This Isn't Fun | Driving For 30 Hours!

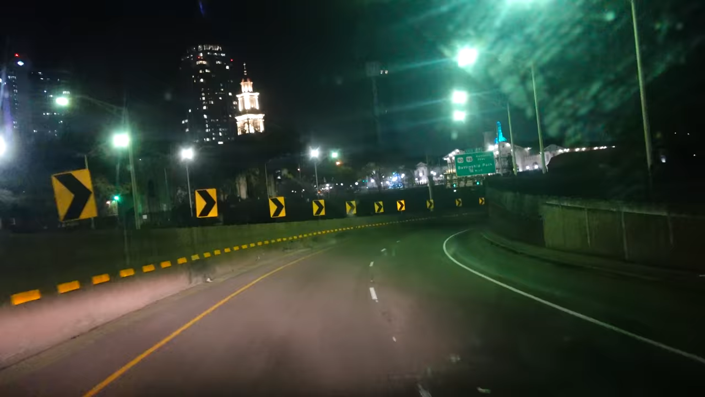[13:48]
We are in Mobile, Alabama, and apparently we are about to go through a great big old tunnel.